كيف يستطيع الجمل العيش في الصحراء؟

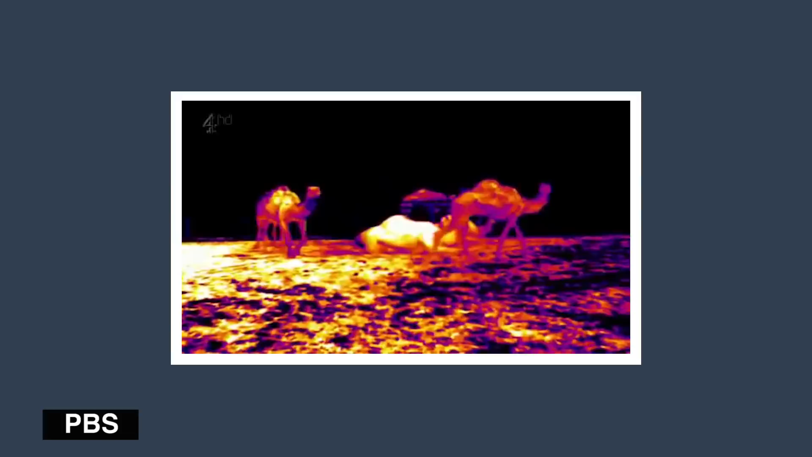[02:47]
في هذه الصورة الملتقطة بواسطة الكاميرا الحرارية حيث ان الاجزاء البيضاء هي الاعلى
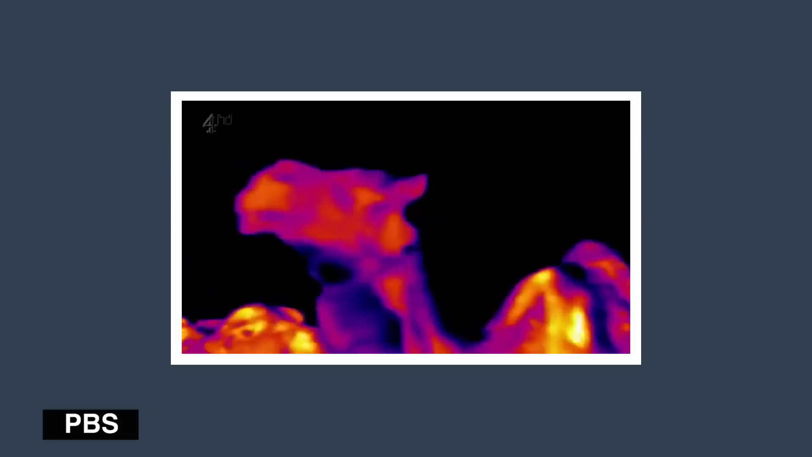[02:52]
حرارة ممتصطا حرارة الشمس ولو كانت الدهون موزعة حول جسمي بدلا
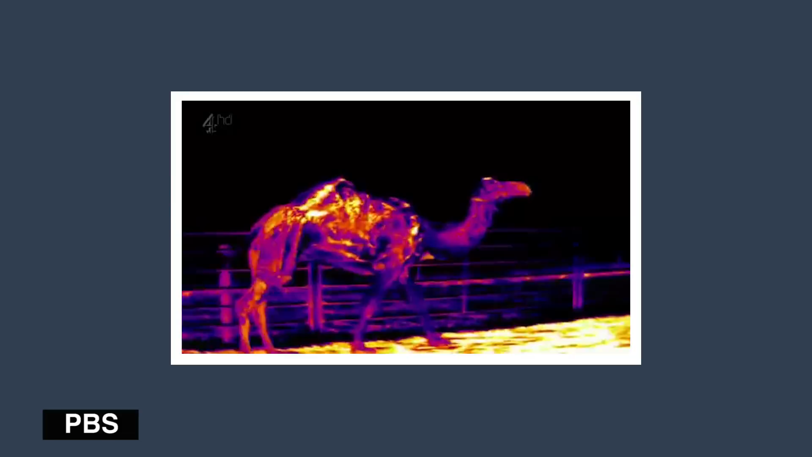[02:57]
من ان تكون متمركزة في السنام لا عملت عمل اللحاف ولم استطاع العيش في الحرارة